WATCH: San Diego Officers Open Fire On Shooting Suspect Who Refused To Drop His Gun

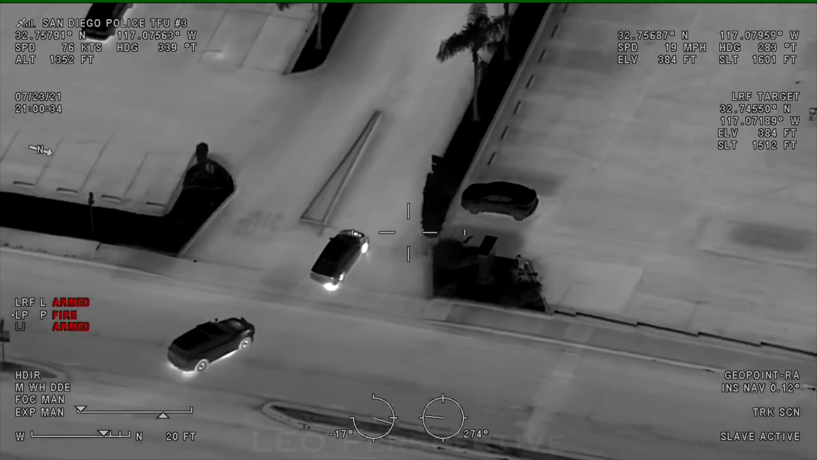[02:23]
Tougher. Overheads are on. Roger. It's 29 current on a 2010 Honda registered off of State Street. 5975 University behind the food for left. The suspects are going to be driving a... All right, two are out, running northbound towards El Cajon.
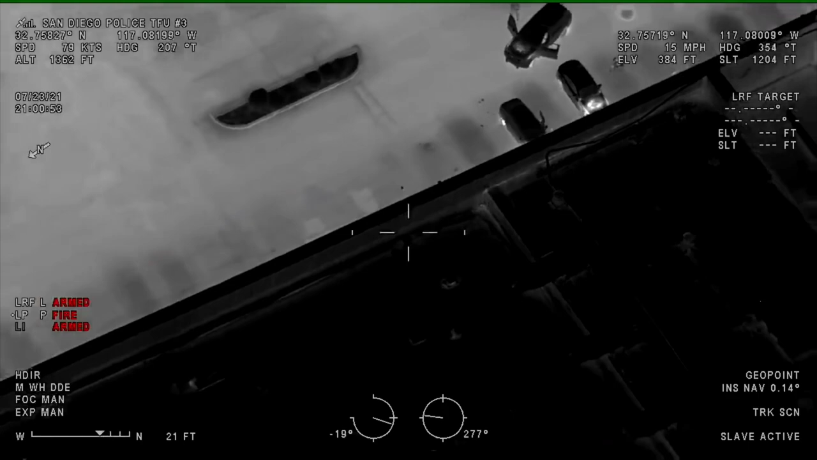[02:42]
On 54th Street. 10 for running north. Running at 245 shooting. Running with the gun in his hand, northbound towards El Cajon. Alright, just getting El Cajon now. Made a westbound turn, El Cajon. Westbound on El Cajon. Still running westbound, coming up to, well, still westbound, south curb line. Right by the Cafe Glen. Westbound, south curb line by the Cafe Glen. Looks like a short sleeve shirt.
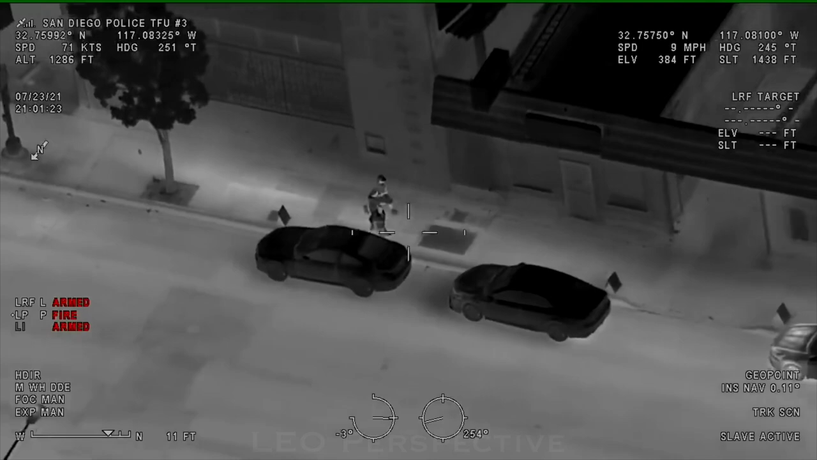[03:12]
Shorts and a baseball hat. Still has a gun in his hand. With a gun in his hand. Table and officers are confirming. All right, still westbound, south curb line. Westbound on the south curb line. Running across the street now, north curb line, El Cajon Boulevard.
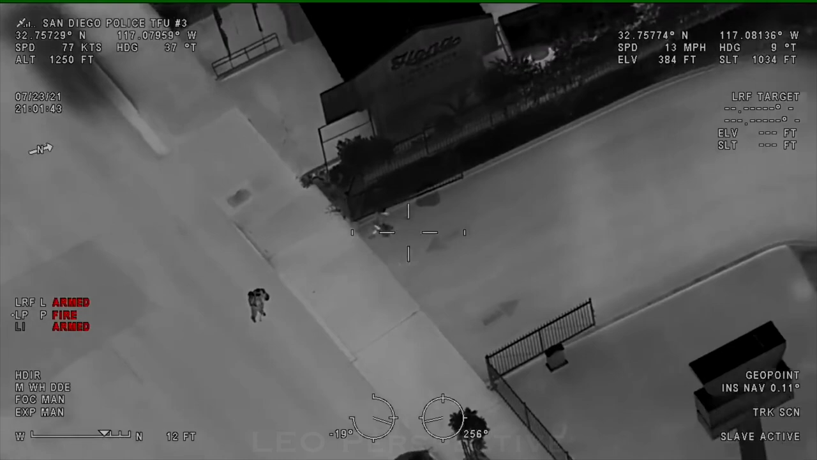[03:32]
North curb line, El Cajon Boulevard. Food lot, cops are in pursuit. Units are behind them. Still running northbound in the parking lot for the fast food restaurant. Can't get to any of it now. So here for the, northbound in the parking lot. Three units behind him. Still making his way eastbound behind the business. I think the units are okay with it. Eastbound. Now on the east side of the business, wrapping back towards El Cajon Boulevard. To the phone. 114 or 2? Yeah, I'll grab it. Back hold towards on. CCB. This is the Yoshinoya.
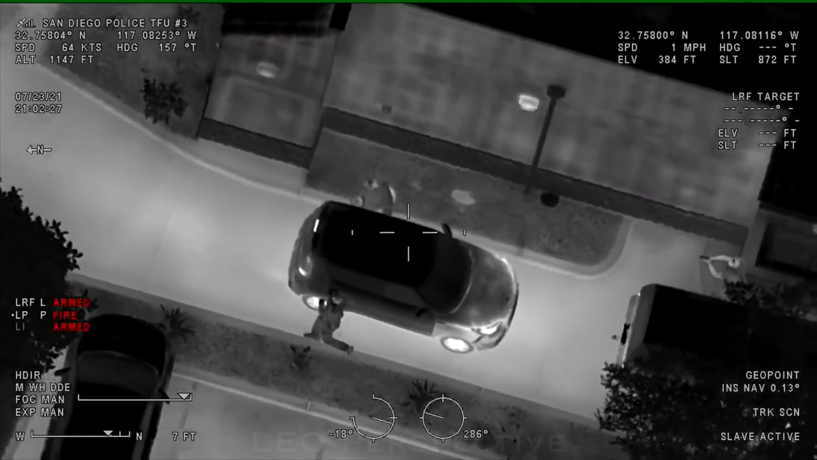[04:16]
10-4. Still running. Now we're going to be on the north side. He's given up now. Proned out on the north side of the business. Threw the gun. Or he threw the gun and he's
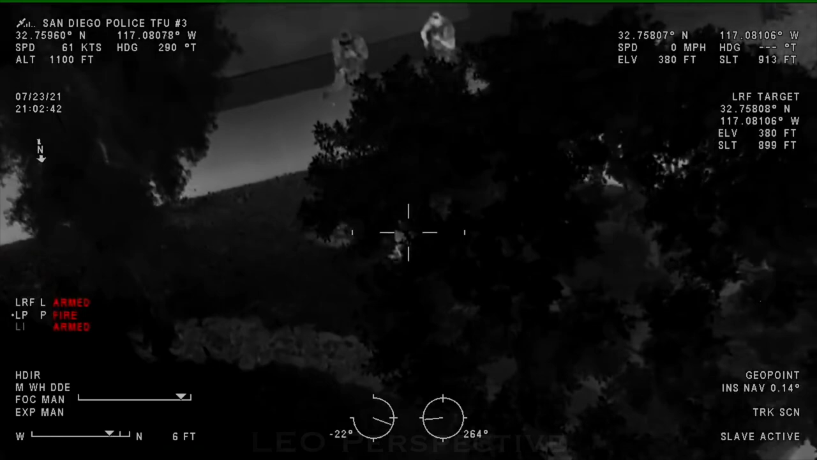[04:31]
Shots fired. We're going to be on the north side of the Yoshinoya. In the green belt area, right behind the business.